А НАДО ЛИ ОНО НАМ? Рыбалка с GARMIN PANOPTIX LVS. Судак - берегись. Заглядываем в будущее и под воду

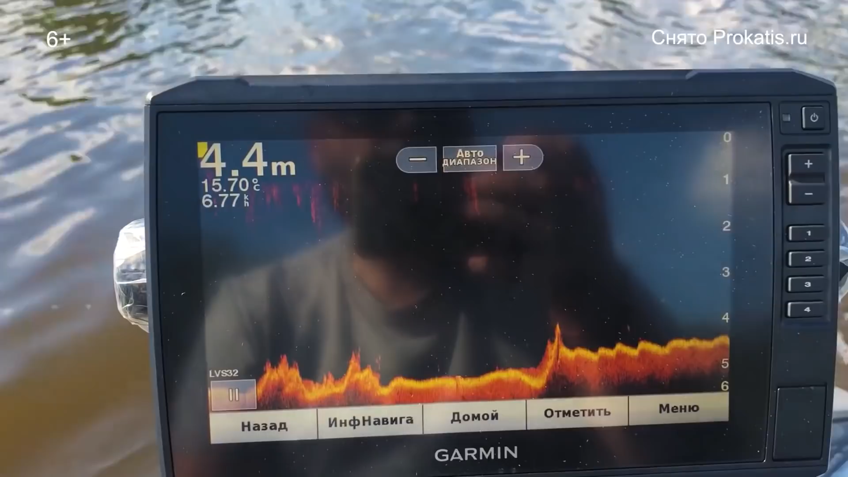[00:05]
On screen: depth 4.4 m, water 15.70°C
видит в толще воды стоит бель и здесь в принципе можно я думаю что даже рассмотреть прижатор худаков или щук самому цвету данный датчик лайскоп при вертикальном сканировании будет очень интересен при зимней рыбалке осталось
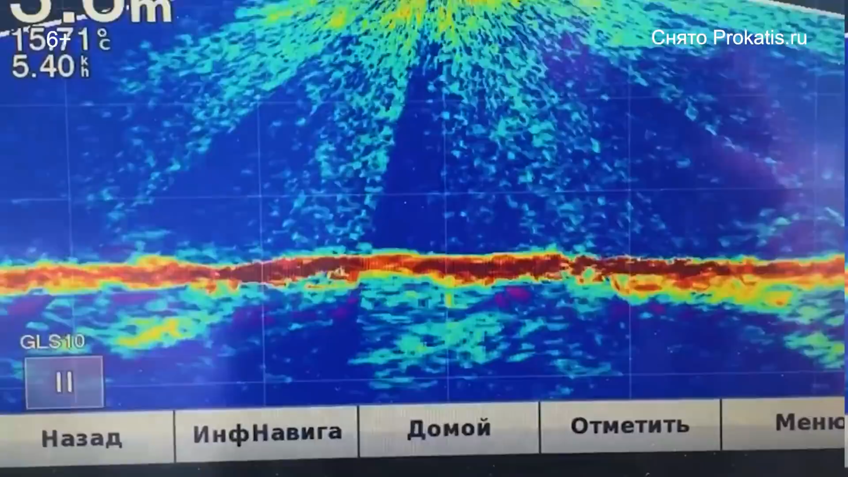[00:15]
подобрать приманку и ее в целом-то поймать бах поклевка дано было видно как рыба шла за приманкой все погнали друзья
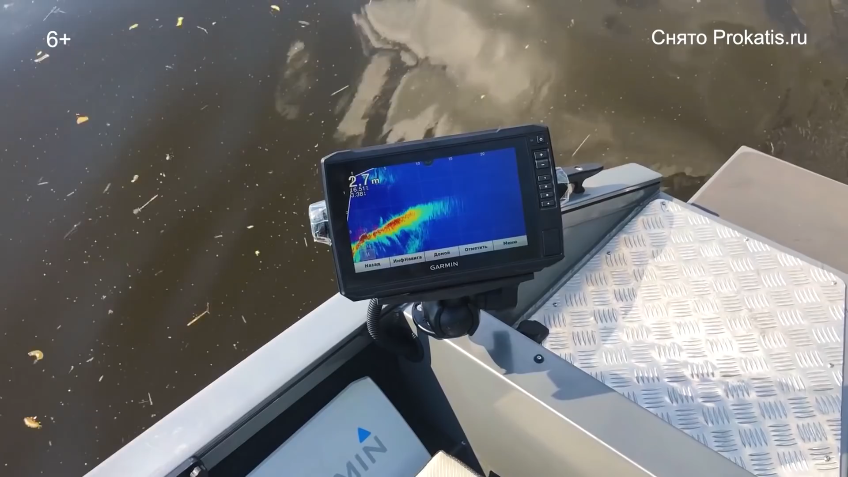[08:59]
в режиме онлайн но небольшой экспорт все-таки что такое гармин паноптик лайфспоп это новые технологии который пришла к нам несколько лет назад
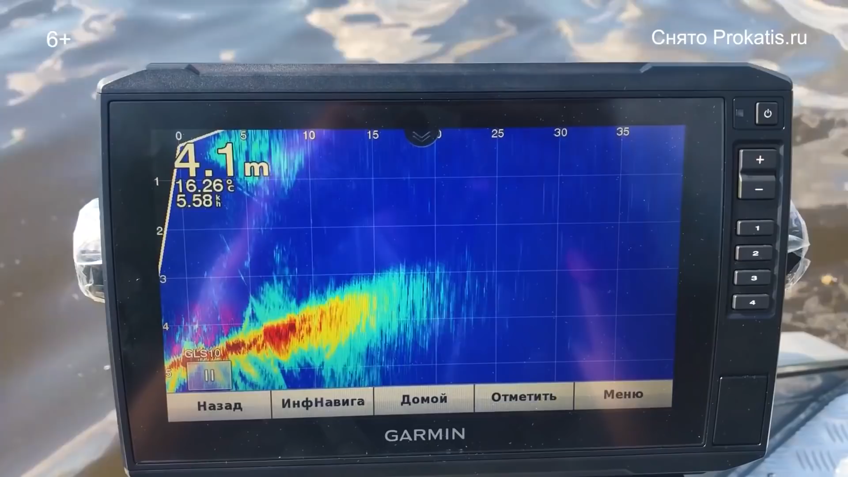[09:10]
On screen: depth 4.1 m, water 16.26°C
сейчас это уже второй или третьем поколении датчиков лайфспоп которые позволяют просматривать толщу волды воды в этом таком живом режиме при этом производится математическая обработка блоком социальным информации от датчика что как раз сейчас происходит на дисплее у нас мы видим изменения онлайн изменения структуры дна конечно мы можем сейчас с вами наблюдать онлайне
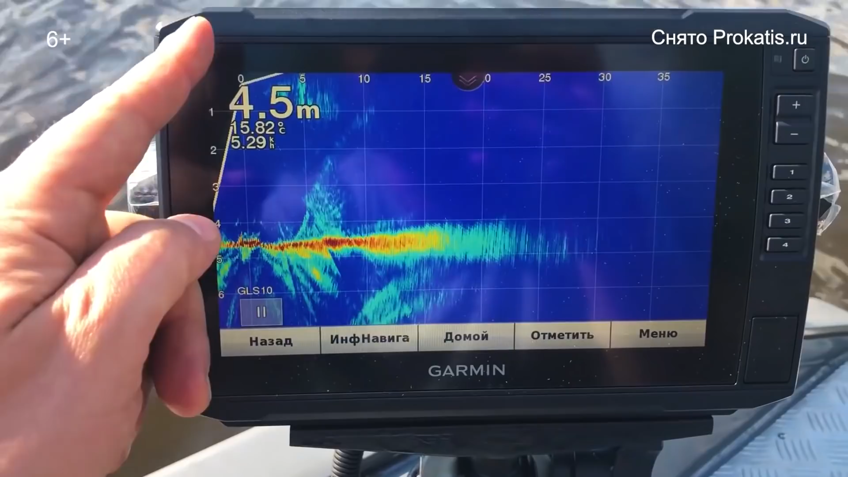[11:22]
On screen: depth 4.5 m, water 15.82°C
100 метров или до 60 метров то что можно было там посмотреть в данном случае датчик до 60 метров заявленные данные значит углы обзора угол обзора сюда происходит 30 градусов здесь происходит 90 и более град порядка 120 то есть на самом деле мы установили данный датчик излучатель на
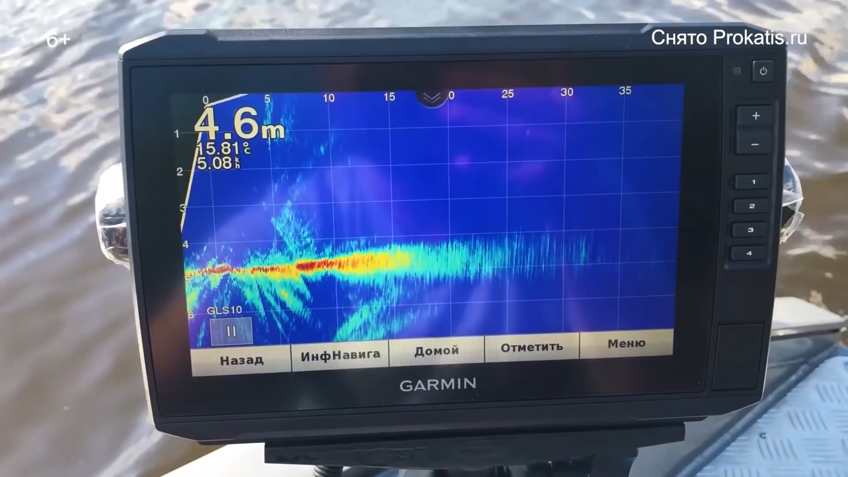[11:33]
On screen: depth 4.6 m, water 15.81°C
корме который смотрит с кормы лодка когда вы стоите над коряга так более правильно с точки зрения профессиональных рыболов которые мы также консультировались как раз специально для вас значит данный датчик можно перевернуть и посмотреть формацию перед лодкой то есть использовать его как вперед смотрящий холод но лично мы не видим в этом некой необходимости по той причине что скорость на лодке достаточно высокой датчик вам вашу структуру 20 метров он отобразит тогда тогда
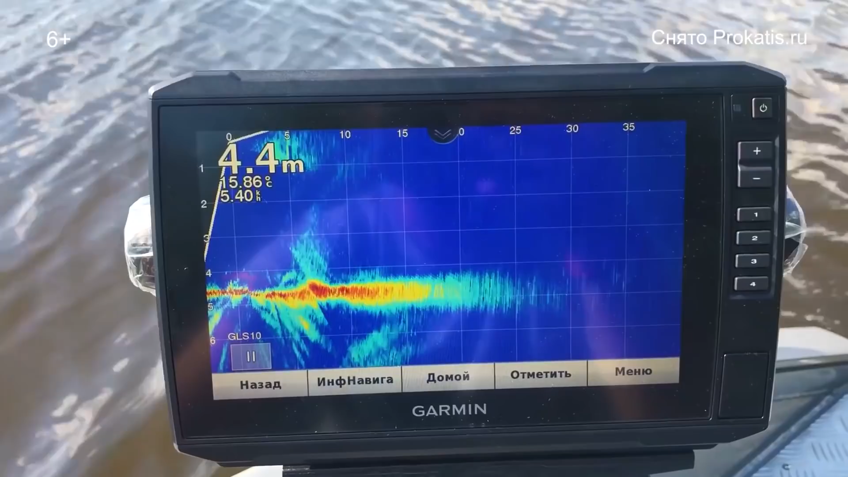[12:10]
On screen: depth 4.4 m, water 15.86°C
когда вы уже просто напряг пилитесь какой-нибудь стол либо в мель либо еще куда-то если эти малым потом например ночью то это действительно может работать это сработает и будет более полезно нежели чем смотреть например на корму можно использовать данную технологию для вперед смотрящего и холода
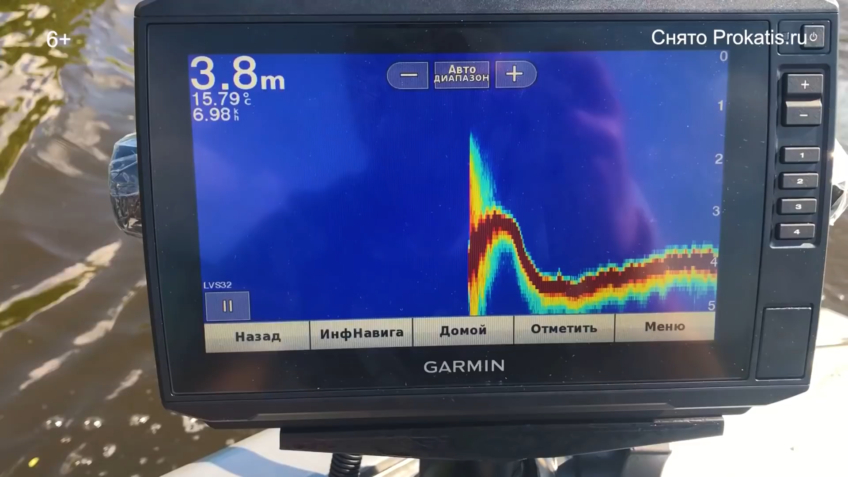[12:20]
On screen: depth 3.8 m, water 15.79°C
вот сейчас у нас небольшой тестик как раз вместе с денисом мы прошлись над коряжкой где были символы рыбок здесь переключил я датчик наш паноптик сил вес life скоб 32 в режим традиционного кого-то вот такая вот смешная картинка сейчас мы пойдем над коряжкой посмотрим как это все
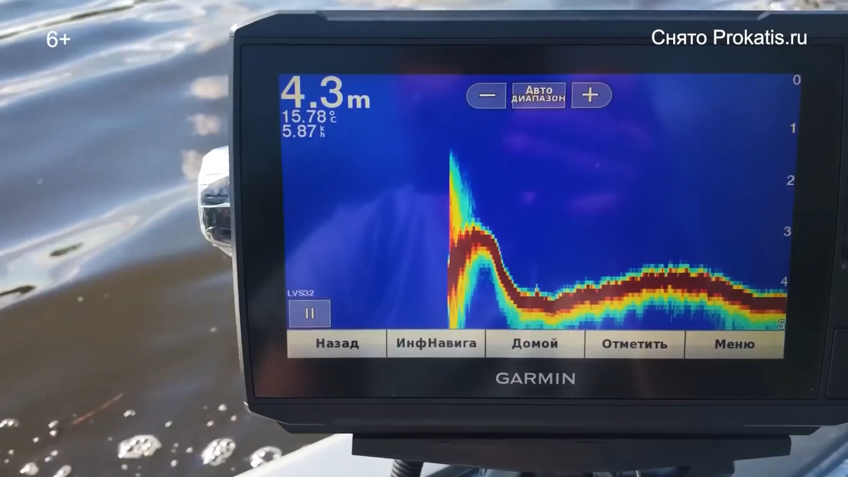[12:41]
On screen: depth 4.3 m, water 15.78°C
будет видно конечно сейчас мы еще поковыряем настройках и может быть нам получится соединить либо какую-то историю либо два этих датчика традиционные полота и лайфстоп ну по-моему это не документированная опция и я не уверен что мы как раз это все увидим вот такая немножечко страшненькой картиночка у нас
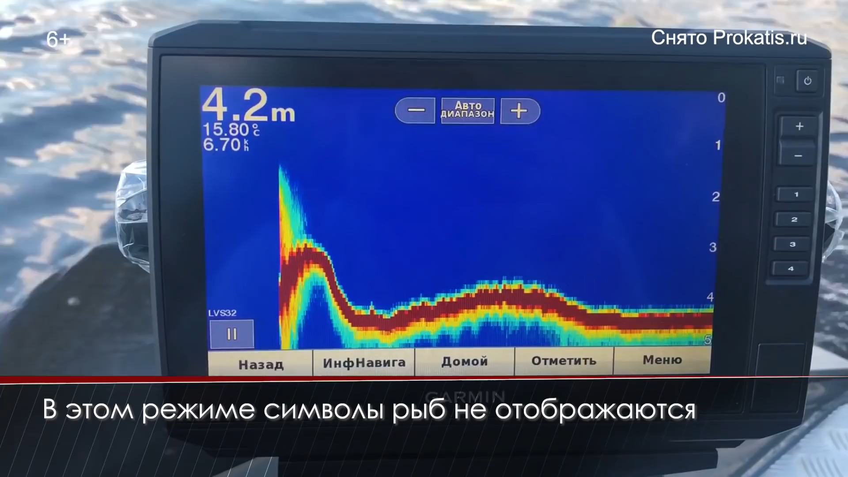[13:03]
On screen: depth 4.2 m, water 15.80°C
происходит такие мегапикселя честно говоря даже не знаю на какой частоте у нас происходит сейчас считывание структуры дна здесь у нас это не отображается просто маркировка л.с. 32 и все диагностального тренирования вот на втором эхолоте мы формата о рыбках сейчас видим а на этом эхолоте к сожалению
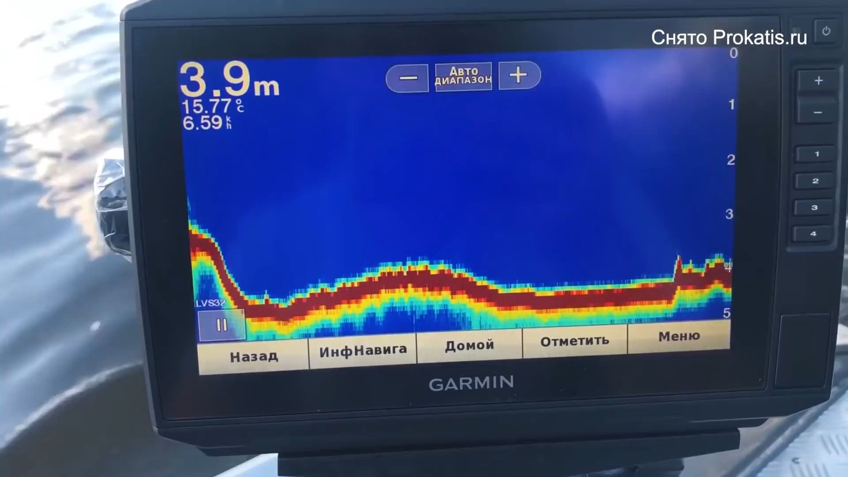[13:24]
On screen: depth 3.9 m, water 15.77°C
почему-то нет сейчас попробуем я вам покажу сейчас на гармине датчиком gt52
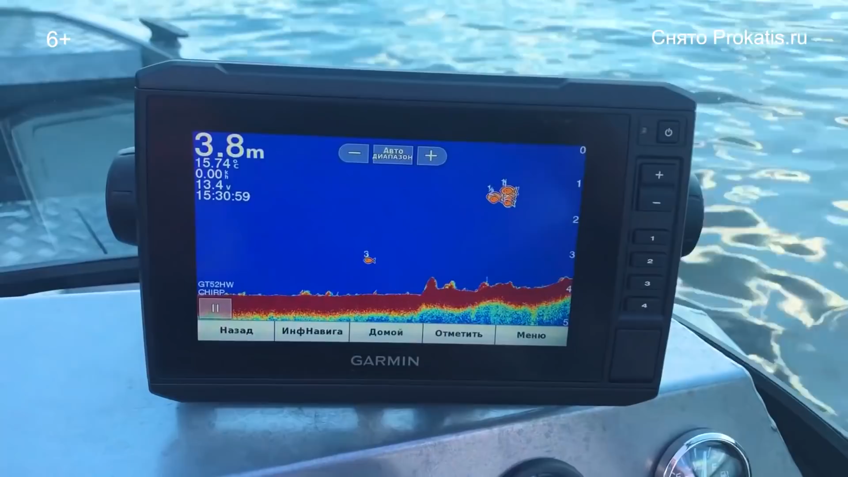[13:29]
On screen: depth 3.8 m
вот у нас 72 св вот видит в толще воды стоит бель структуру дна считывает а наш
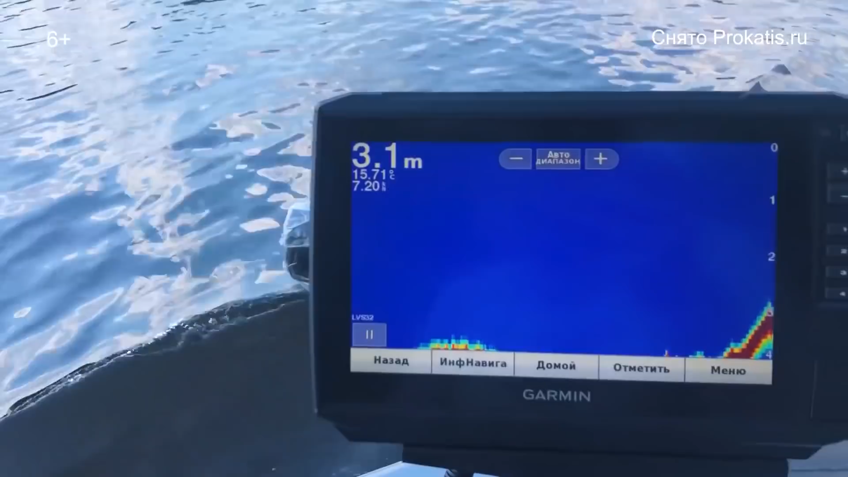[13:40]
On screen: depth 3.1 m
лайфскоп по какой-то причине это не отображает давайте попробуем вид
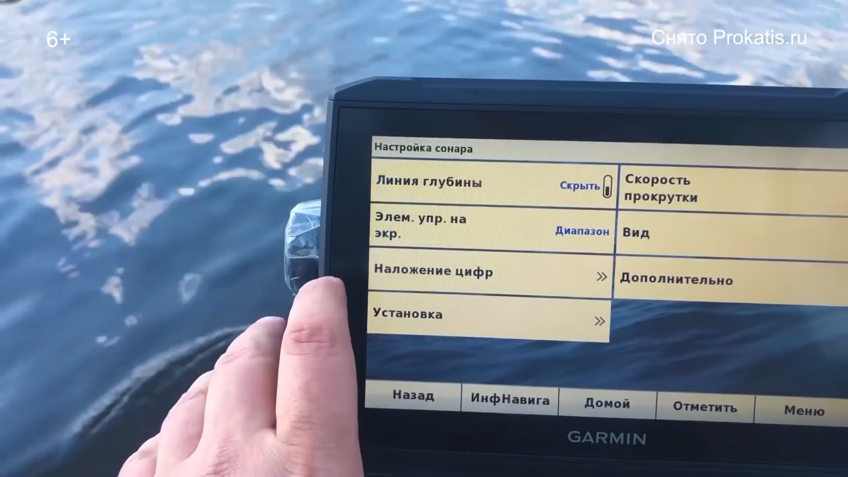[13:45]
вот так вот сделаем символы рыб
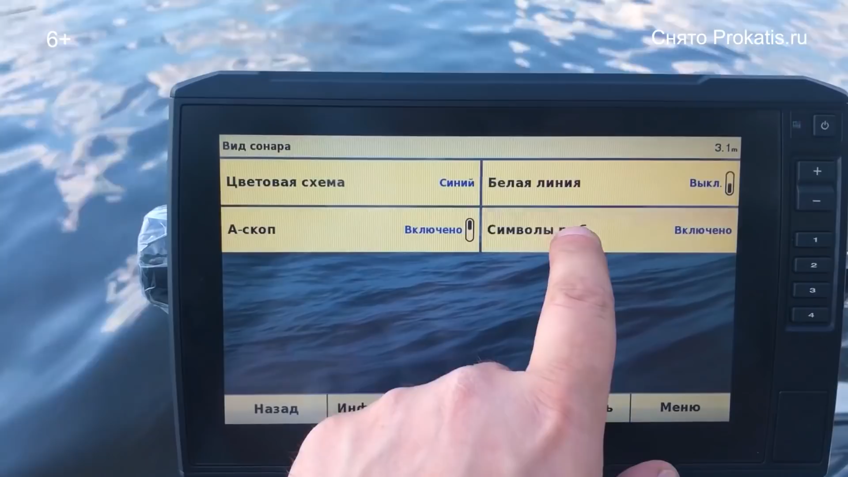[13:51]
мы включили включено давайте назад еще раз насколько тоже ничего не видно почему-то
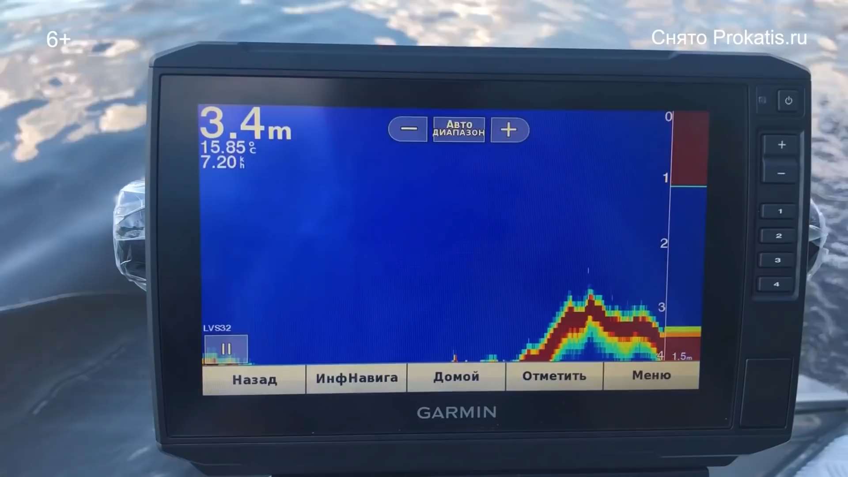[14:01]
On screen: depth 3.4 m, water 15.85°C
не прорисовывать символы рыб ну да бог с ним в общем-то лайфскоп служит на